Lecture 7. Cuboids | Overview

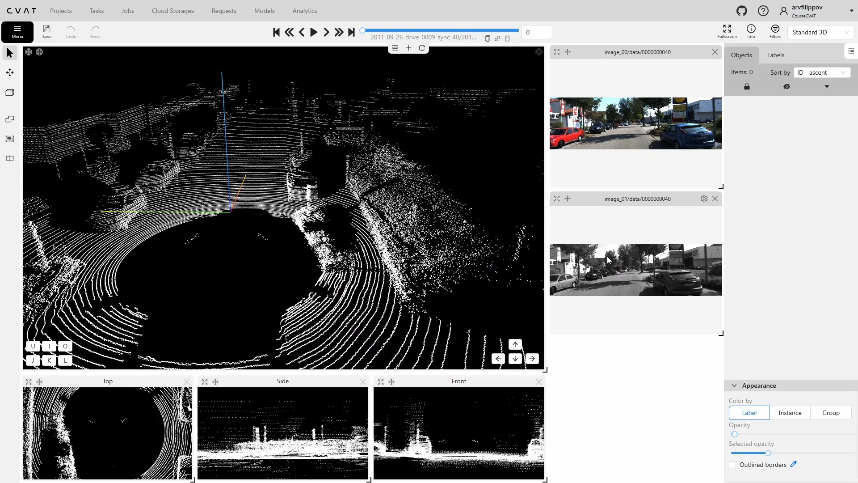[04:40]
These images are linked to the current frame and serve as a hint for the annotator, helping them better understand the context and correctly recognize objects. At the bottom of the interface, there are three projection windows displaying the top, side, and front views of the selected object. Each of these windows can be expanded to full screen, resized, moved to another location.
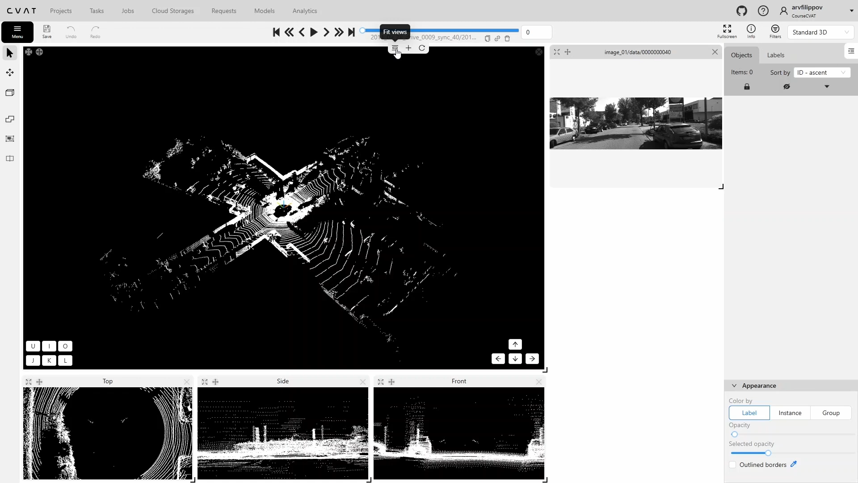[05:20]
If you need to reset the interface to its default layout, click the reset button. Let's remove the context images and enlarge the projection windows a bit.
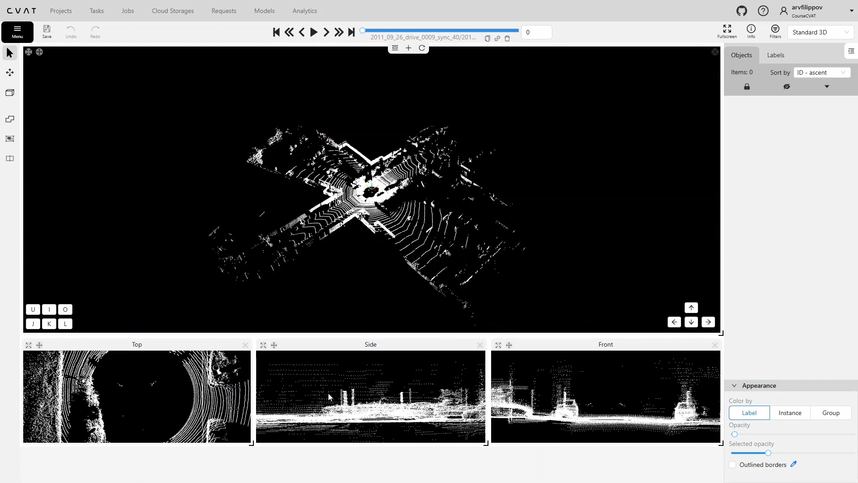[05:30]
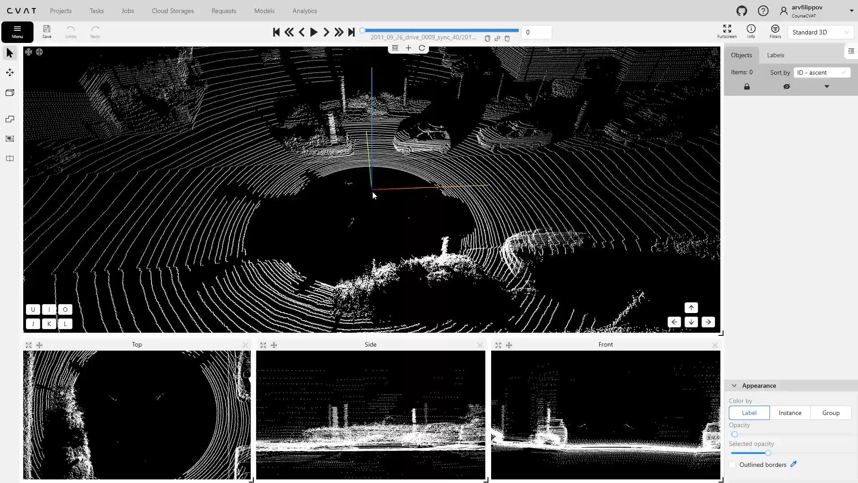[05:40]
Now, we find the object in the 3D scene that needs to be annotated, for example, this car. We activate the Cuboid tool. Now, a Cuboid appears in the 3D scene, following the mouse pointer. At this moment, mouse camera control becomes unavailable, but you can still move the camera using the buttons on the screen or keyboard keys. Next, we need to align the Cuboid with the object so that they intersect or are as close as possible.
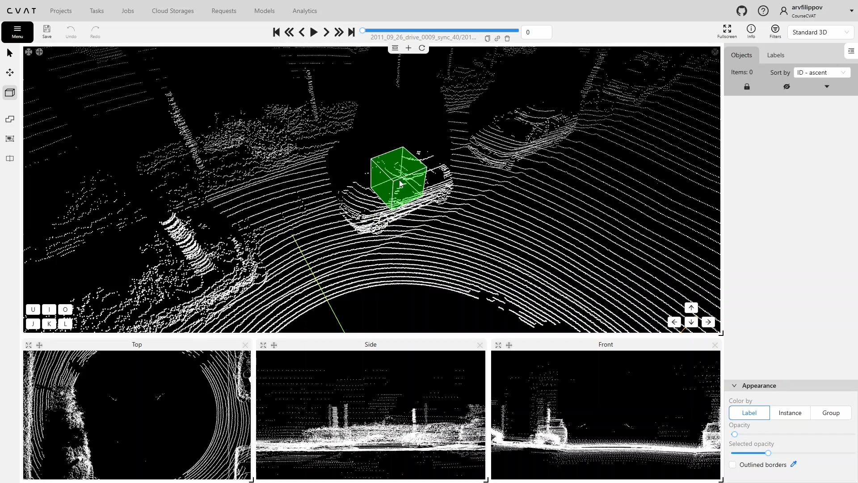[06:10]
To place the Cuboid, double-click the left mouse button. After being placed in the 3D scene, the Cuboid will be locked in place. To move it, press the Shift plus N combination. Next, we need to edit the dimensions of the Cuboid. We can do this in the projection windows located below. First, in the top window, we align the Cuboid more precisely with the object and rotate it by dragging the green point to match their orientation. If necessary, use the mouse wheel to zoom in and adjust the view.
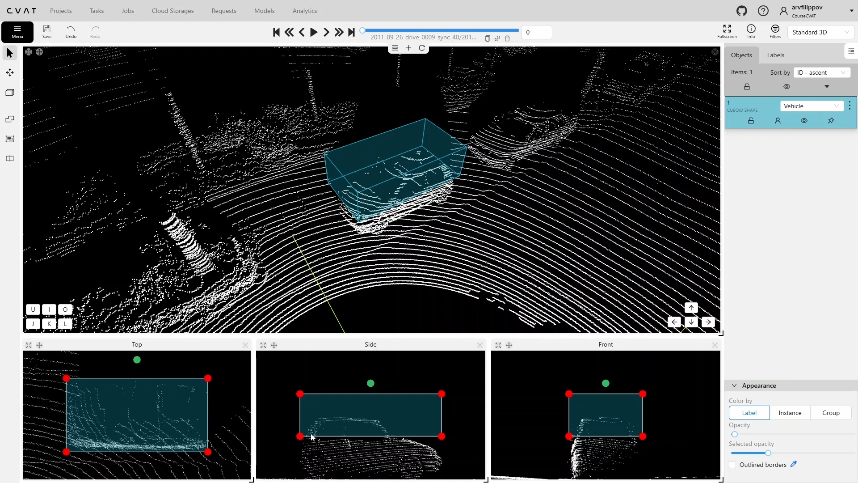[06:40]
Next, in the side window, we adjust the Cuboid's size to fit the object. In the front window, we check that the object is fully enclosed in the Cuboid.
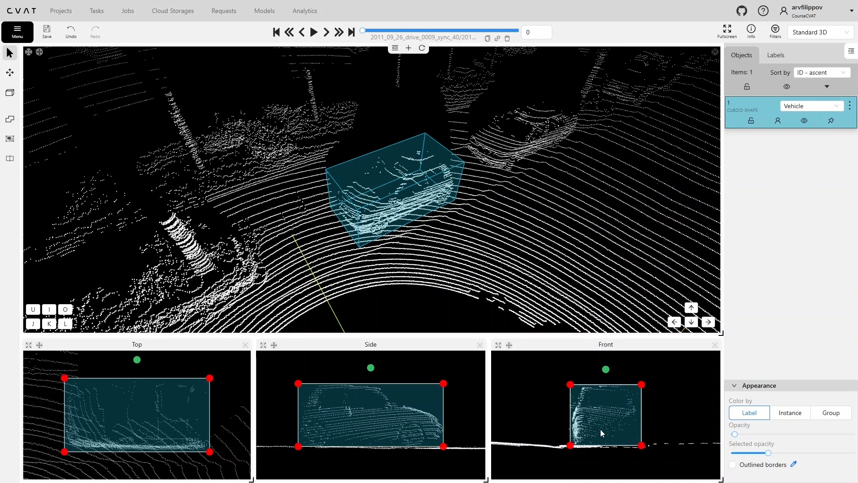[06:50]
In most cases, adjusting the size in two projections is enough for accurate annotation. Now, let's check how the result looks in the 3D scene.
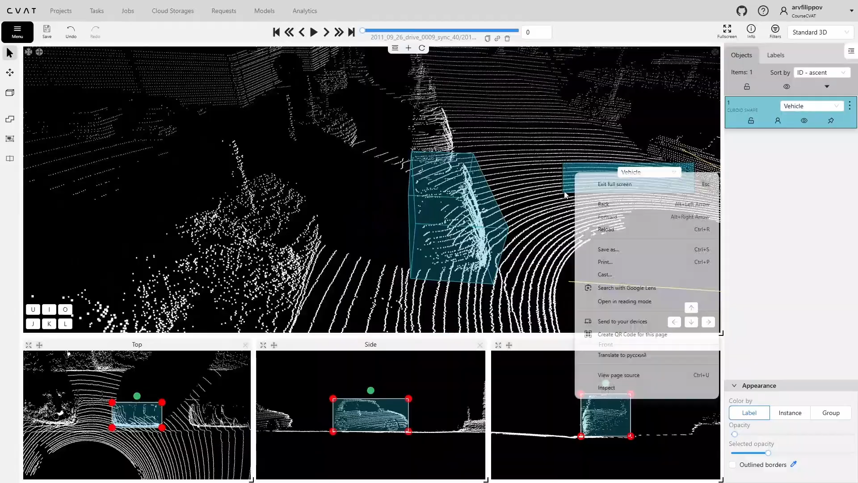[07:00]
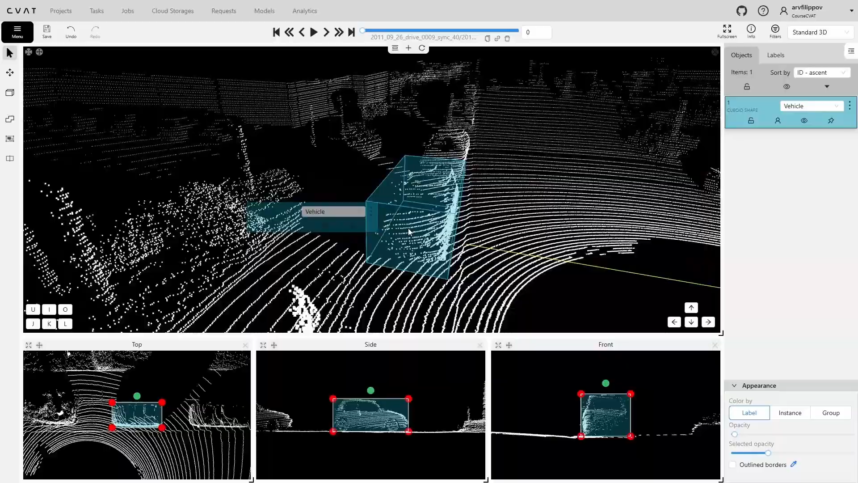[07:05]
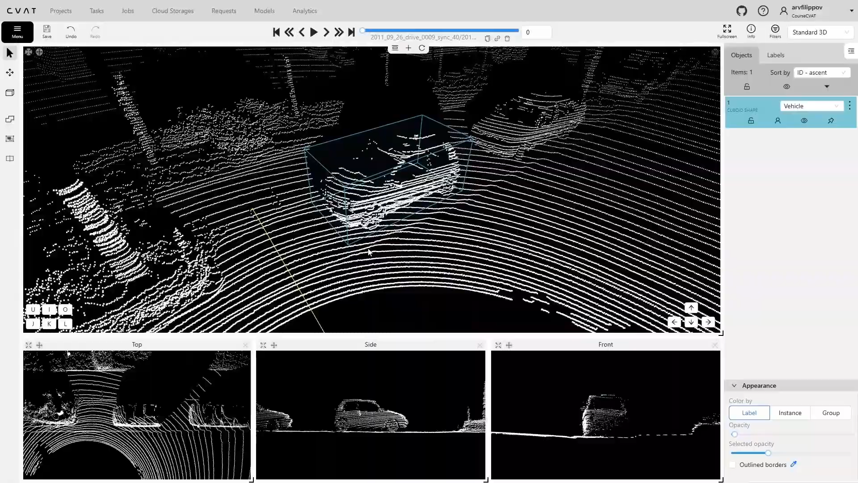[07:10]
Let's annotate another object using the same method.